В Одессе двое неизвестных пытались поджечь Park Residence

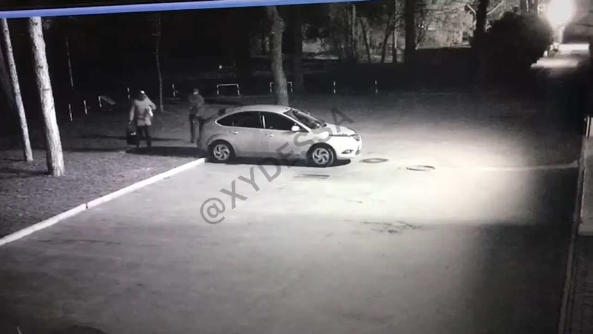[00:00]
У ночі 1 квітня двоє невідомих намагалися підпалити нічний клуб «Парк Резіден», що на французькому бульварі. На камерах відеоспостереження видно, як один із чоловіків стріляв із рушниці по будівлі,
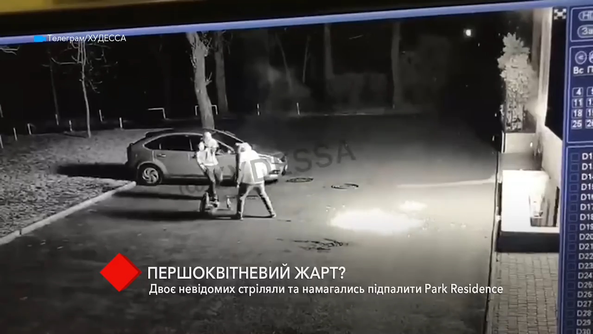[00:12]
а другий у той же час кидав за ворота запальну суміш. Після цього чоловіки швидко втекли. Що стало причиною такого нападу, невідомо. Серед ймовірних версій – конфлікт власника закладу або спроба тиску на нього. Всі обставини з'ясує поліція. Дякую за перегляд!